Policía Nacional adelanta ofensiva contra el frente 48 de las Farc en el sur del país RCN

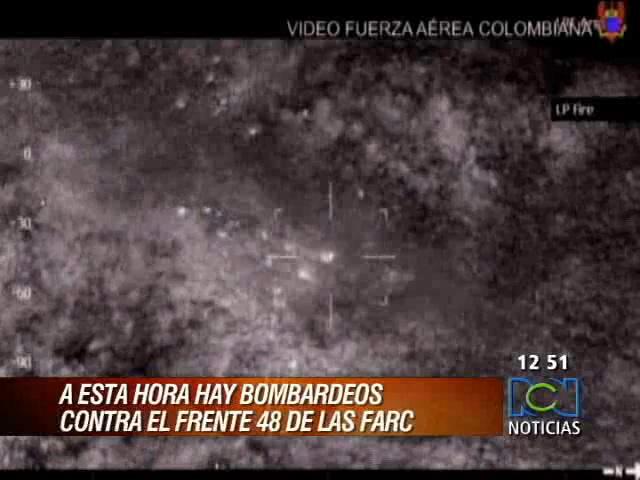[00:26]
La fuerza aérea bombardeó la zona en donde se presume junto alias Euclides estaban por lo menos 25 guerrilleros más.